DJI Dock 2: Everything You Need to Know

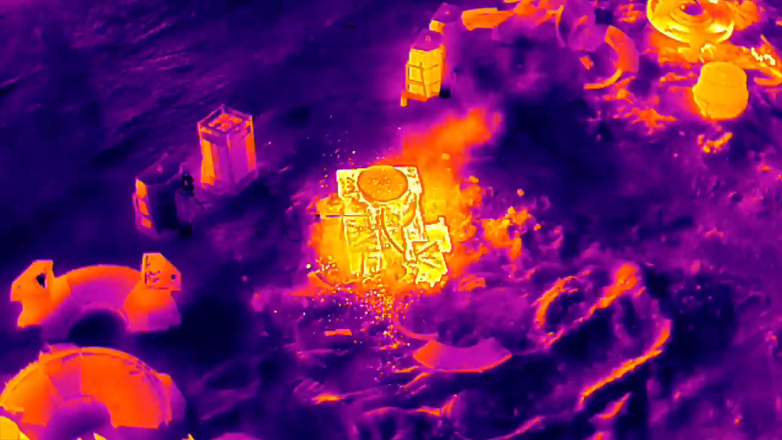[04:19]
offering both visible light and thermal imaging capabilities for undemanded situational awareness and inspection tasks.
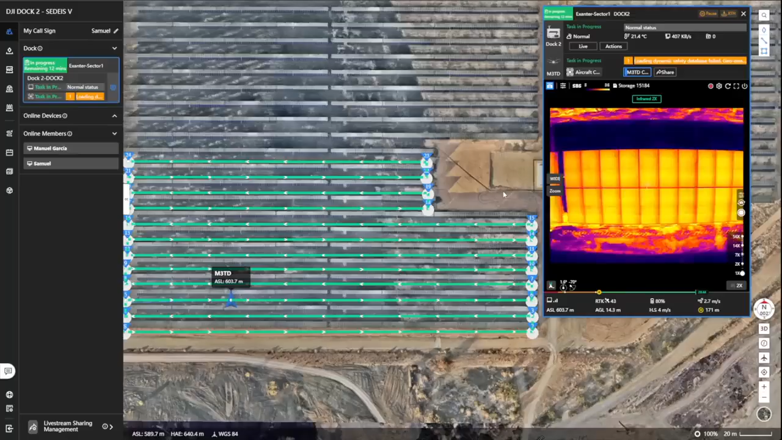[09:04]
During the test, they utilized the DJI dock 2 for comprehensive assets inspections, including solar panels, substations and transmission lines,
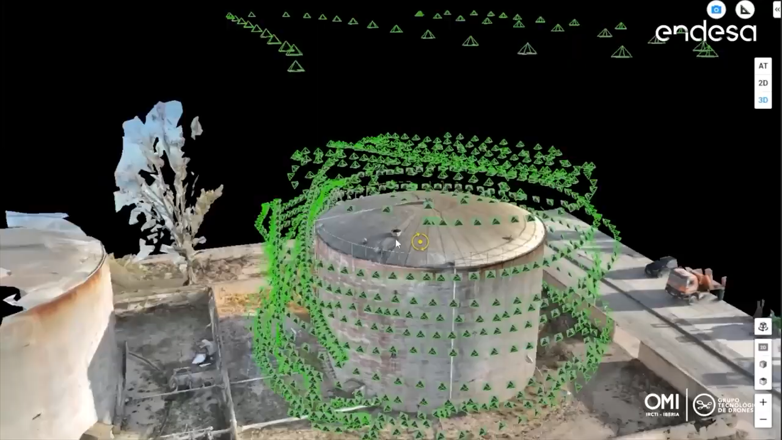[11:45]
allowing us to plan and execute complete operations at our thermal plants,
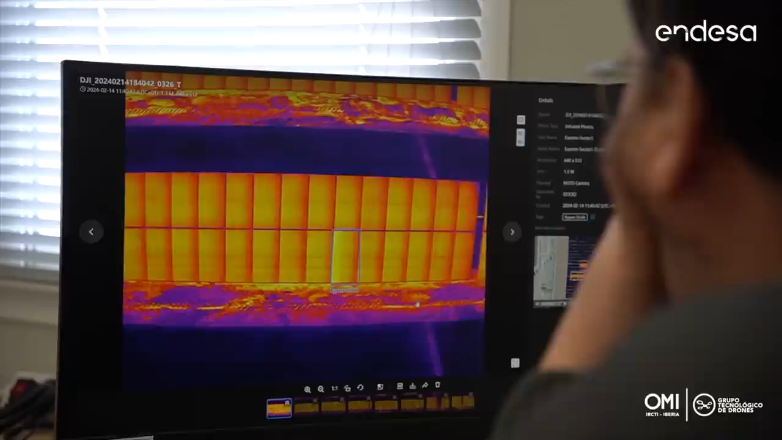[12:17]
and the analysis by specialized companies from Spain and China. High voltage line inspection, digitalizing the lines with the L2 LiDAR to use it
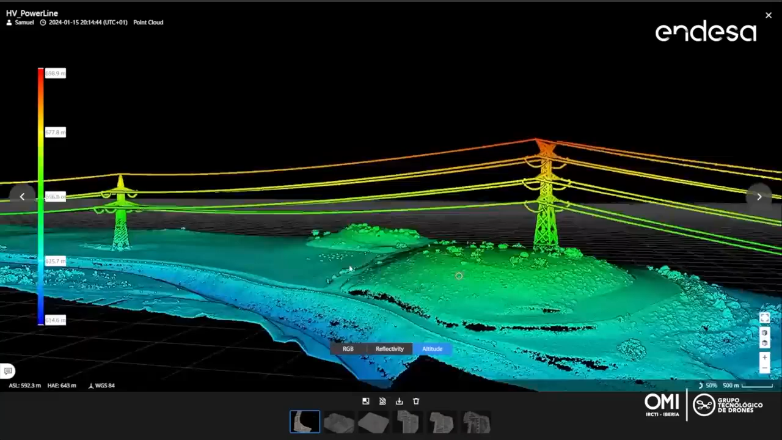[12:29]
like a base map for operation planning,
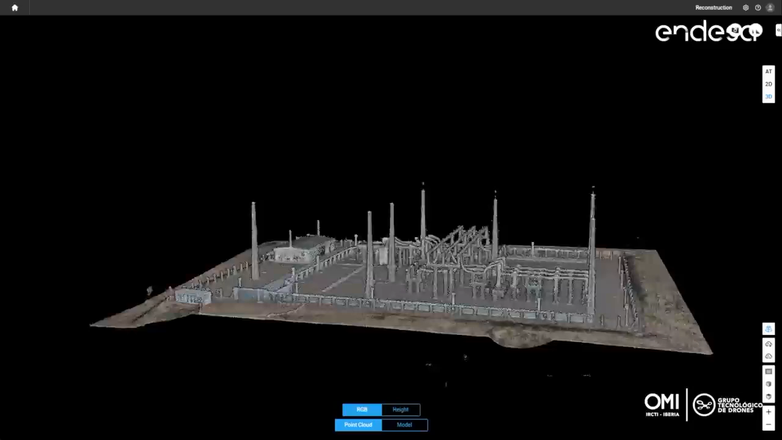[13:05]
and we achieved a very good result to use it as a base map for generation of automated fruits.